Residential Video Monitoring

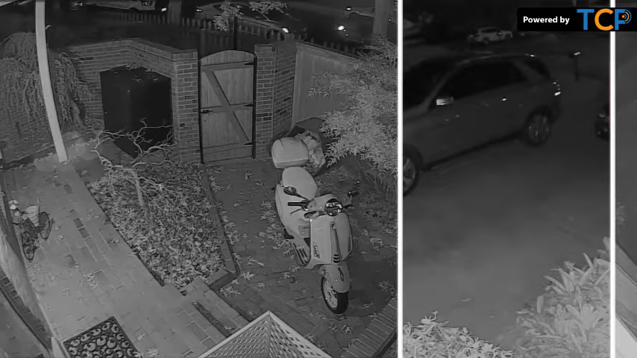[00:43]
set up a rule to trigger your home smart lights when a person is detected on your property after dark
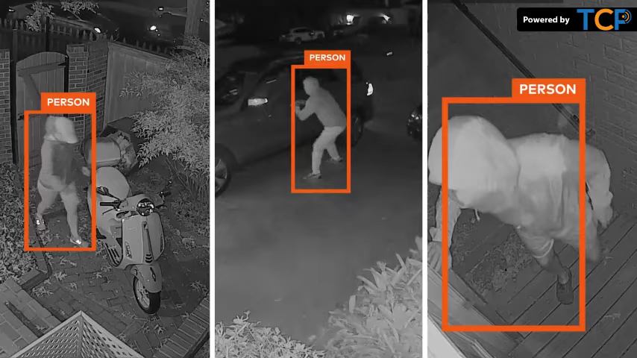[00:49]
and integrated perimeter guard proactive defense you can stop intruders in their tracks with your cameras attention-grabbing combination of sound alerts and flashing red LEDs when
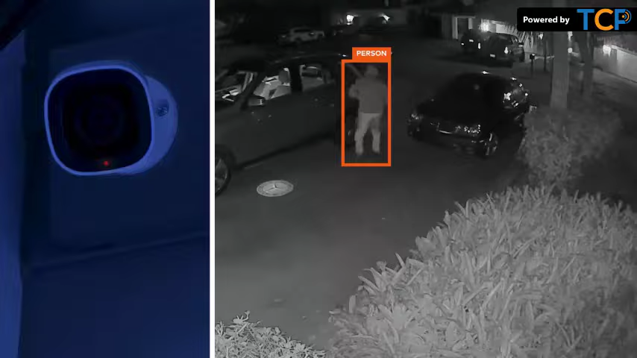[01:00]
a door opens or the alarm goes off your cameras can automatically start recording feel closer to your home every day no matter where you are with video monitoring